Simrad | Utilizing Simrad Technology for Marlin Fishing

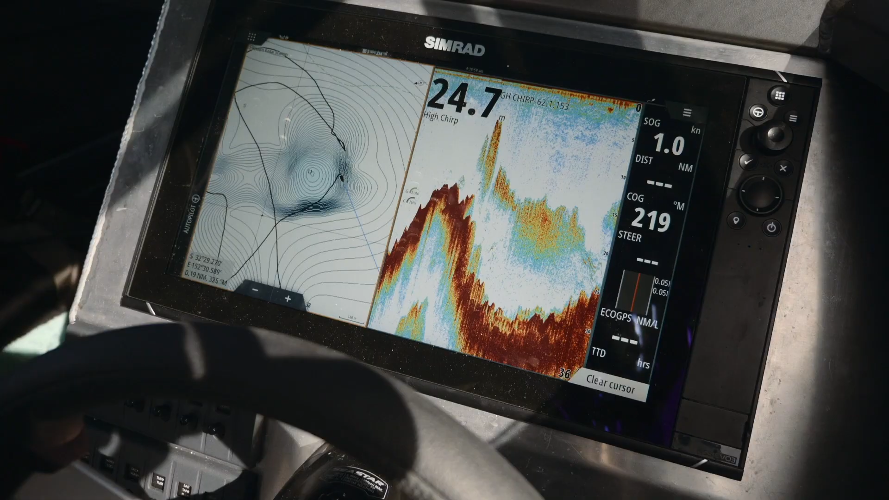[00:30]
On screen: depth 24.7 m, speed 1.0 kn
I do like having two screens but the 1.16 really fits out
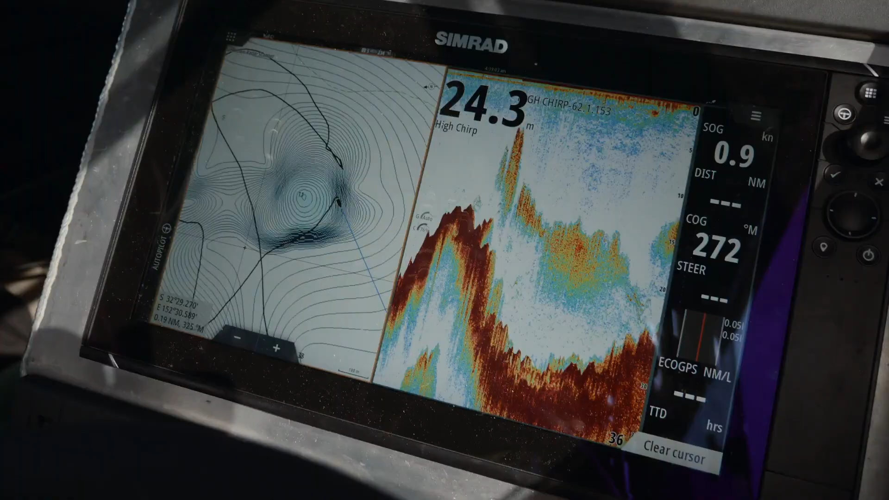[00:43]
On screen: depth 24.3 m
I've gone with the TM275 transducer and that's a really great mix for fishing both inshore and offshore sports fishing and I've
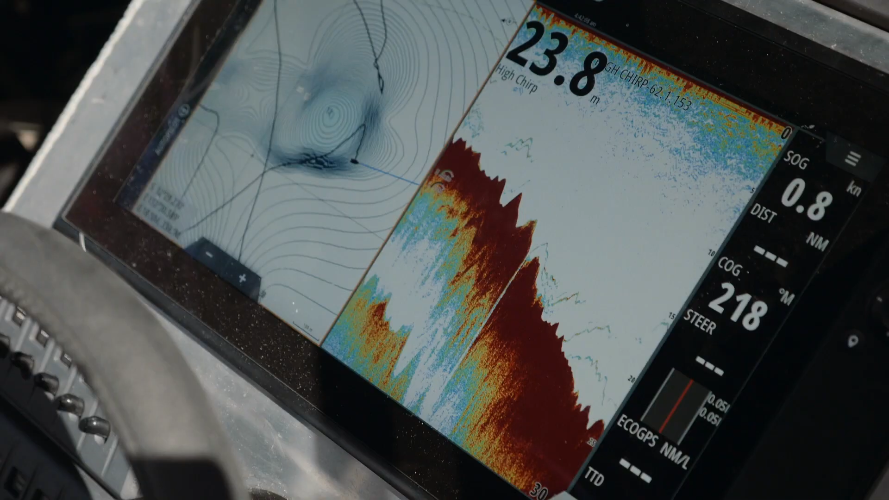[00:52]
On screen: depth 23.8 m
paired it with the S5100 sonar module which I think is a real must these days for game fishermen